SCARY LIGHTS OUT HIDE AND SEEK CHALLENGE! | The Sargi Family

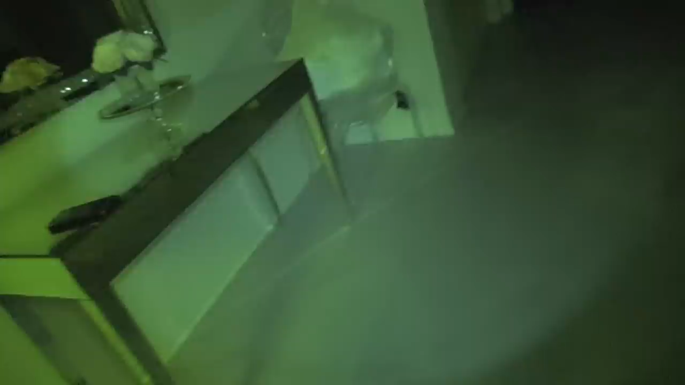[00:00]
Ready or not, here I come! Holy moly, oh shit.
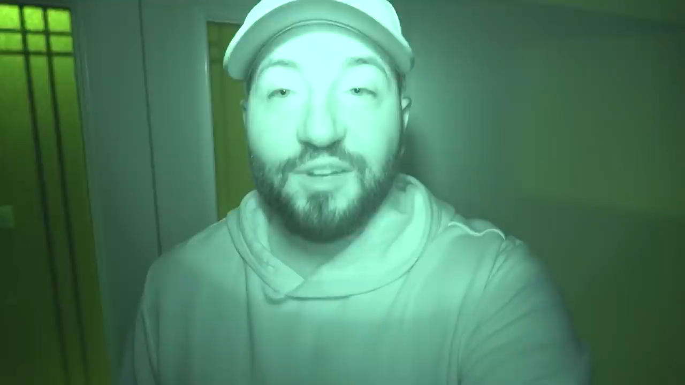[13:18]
I was actually waiting outside until she finds herself a hiding spot. Like I said, no lights on.
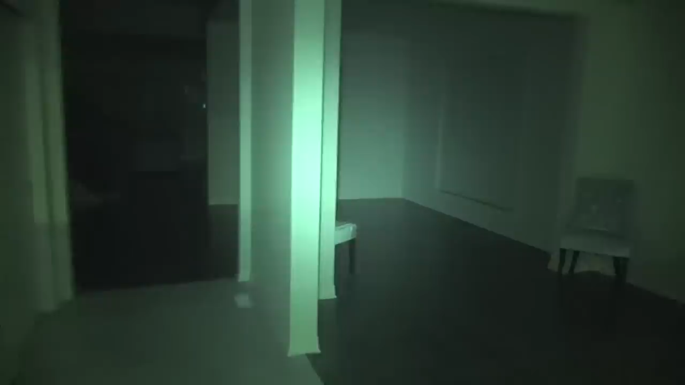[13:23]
Only night vision. It is pretty dark in the house once all the lights are turned off. So, let's move along and see. Oh my god. The house is so creepy. Tom, you know where mommy is?
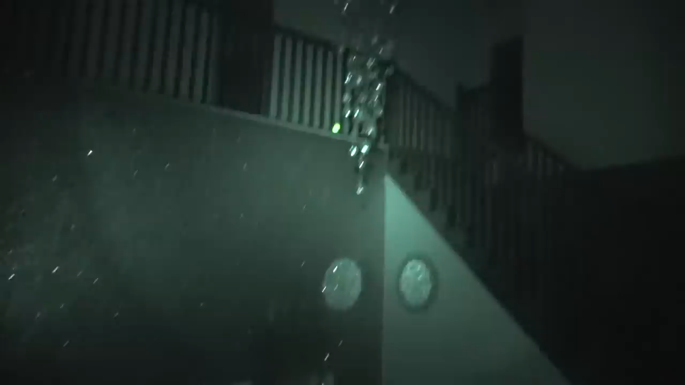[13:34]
I think Tom's going to give up the location because Tom literally follows us into any room that we go into. Chad, are you here? Holy moly.
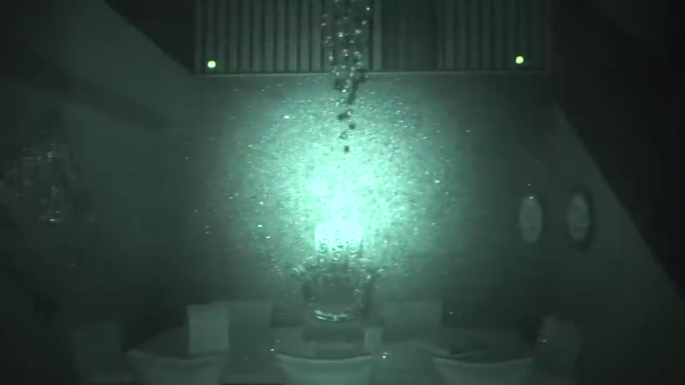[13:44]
Oh shit. Hey Elsa. That's just creepy.
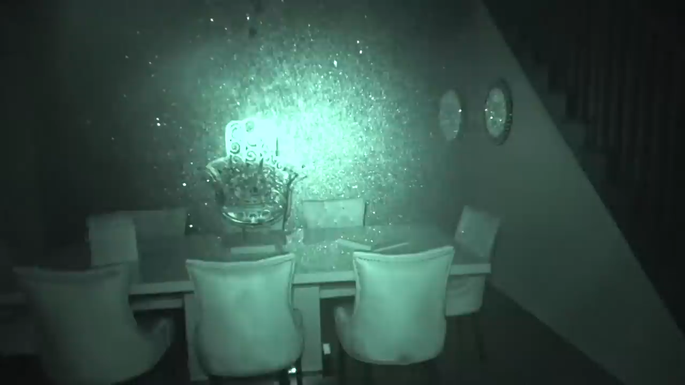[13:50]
Yo, that's freaking creepy. Not going to lie. She's just walking in the dark like it's nothing.
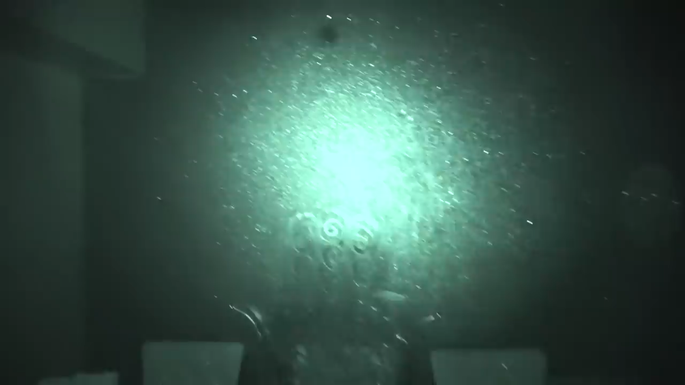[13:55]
Guys, look at this sparkly wall. Tom! What are you whining about?
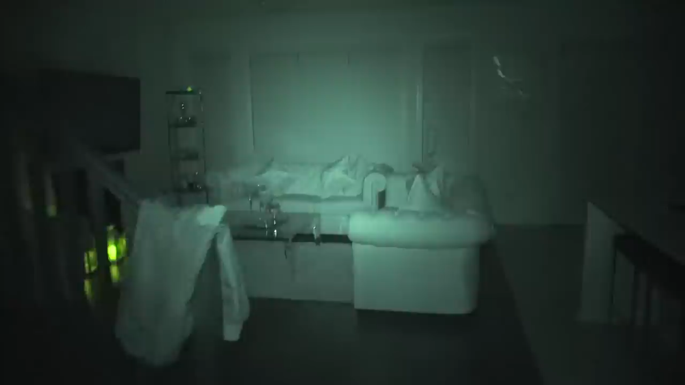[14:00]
Chadia, where are you? Hmm. She might be in the basement. Wait, where are those lanterns on? They shouldn't be on. So, it's weird because I've been really falling in love with hide and seek videos lately. Chadia, are you in my office? Are you in the basement?
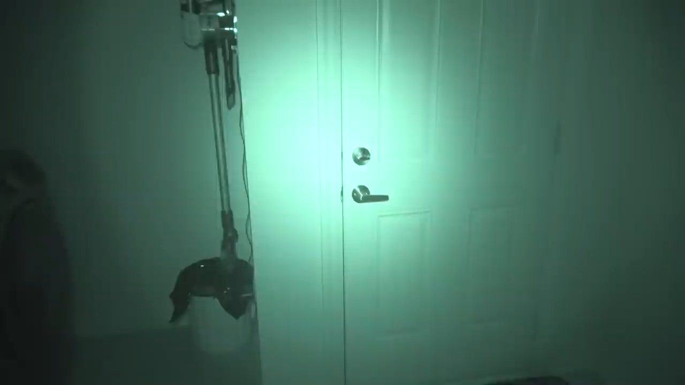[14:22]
Oh wait, that's not the basement. That's the garage. Okay, Chadia. Chadia is not in the garage. Chadia, are you here?
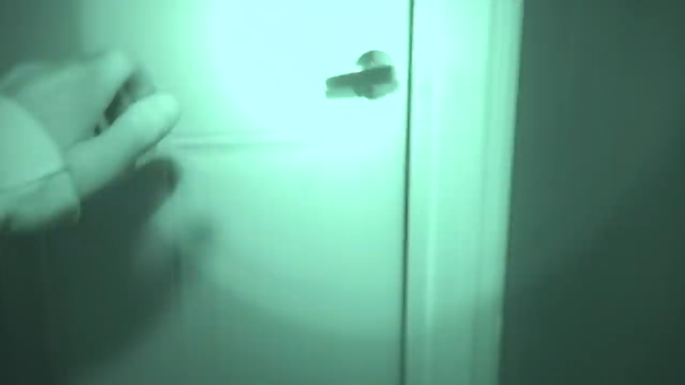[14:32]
So creepy. Guys, I don't know if you spot any ghosts off camera. My freaking house is haunted already. So many ghosts have followed me into this place from my adventures.
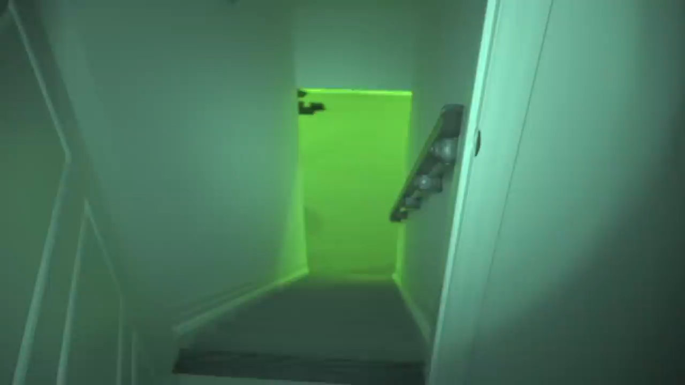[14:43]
So, I don't think she went into the basement because the basement light was left on, but we will turn that off. Probably hiding upstairs somewhere. Let's go and see if we can find good old Chadia upstairs. Probably one room. Oh, how the heck can you see in the dark so well?
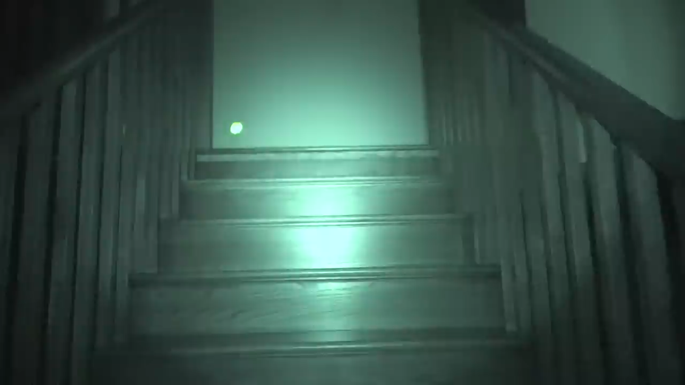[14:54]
Well, because I've done laser eye surgery. And when I did laser eye surgery, I paid extra money to have better night vision. Believe it or not, it's a true thing. You can actually pay money to get better night vision. Hey Tom, do you see mommy anywhere?
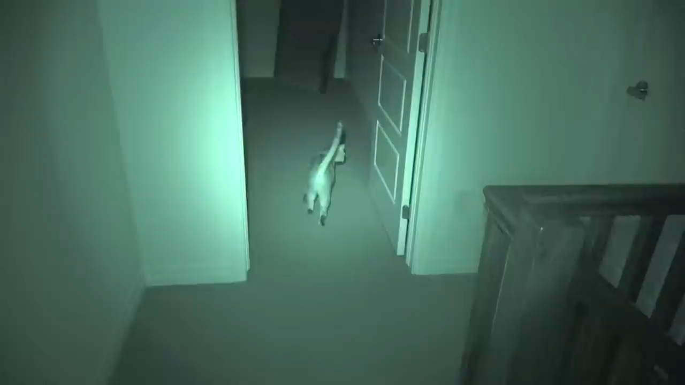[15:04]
Do you see mommy? Is she hiding in here?
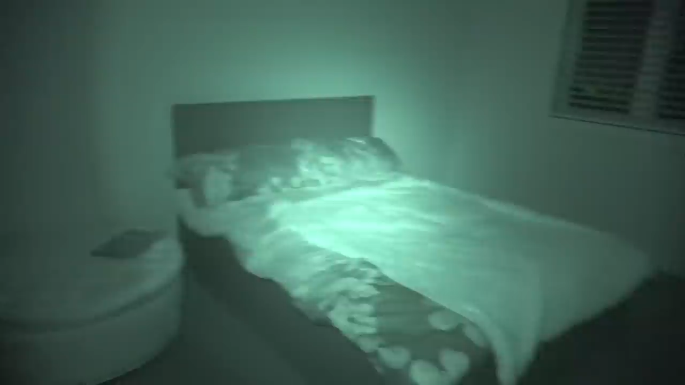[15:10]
Is she hiding in the new room?
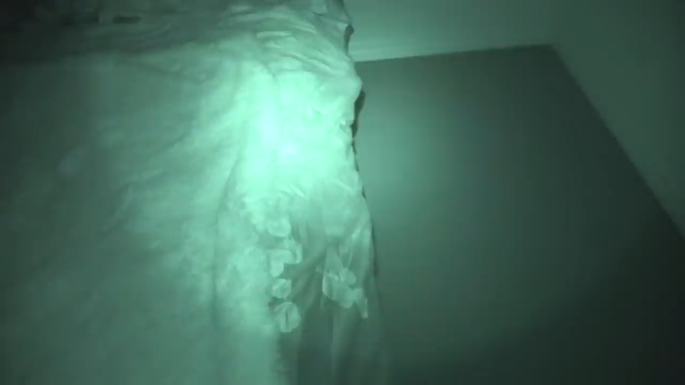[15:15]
Hmm...
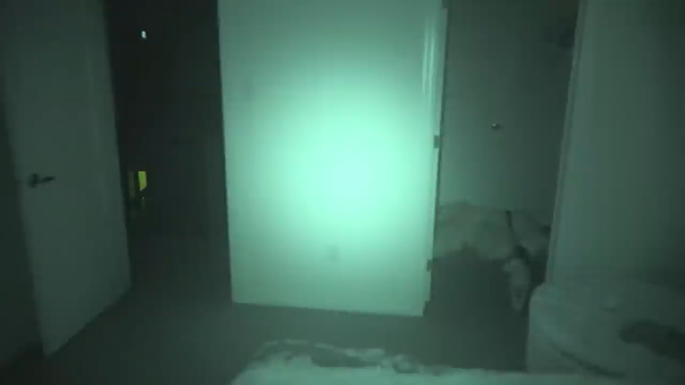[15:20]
Closet maybe... Oh, this is so weird.
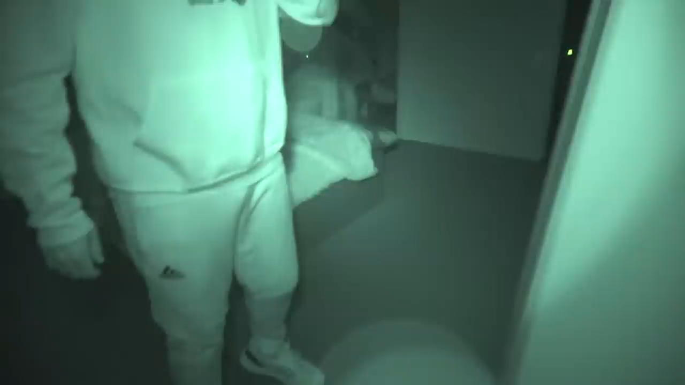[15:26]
Night vision in the mirror... Oh God, this is actually making me nauseous. It's very weird. Chadia, where are you?
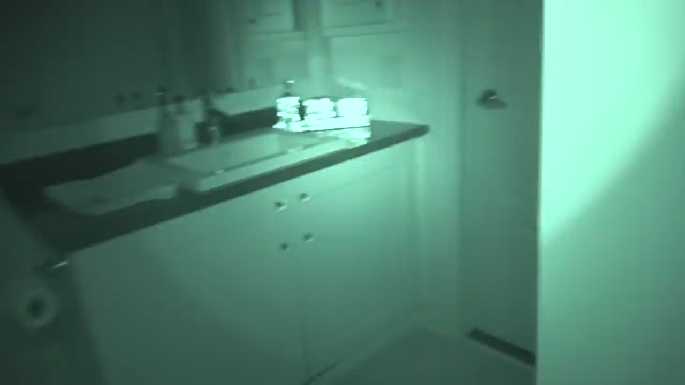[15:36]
are you in here hmm look at that chandelier it's so sparkly on a night vision Shadia
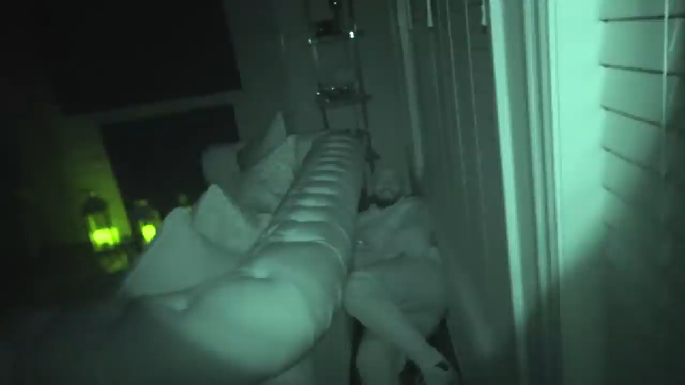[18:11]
because I know where everything is placed and I see nothing is dark I know but I can see through the screen oh I seen the couch shifted way too close to the table I mean that's not how I put it oh man I see this big gap I'm like hmm it looks like fit for a long body like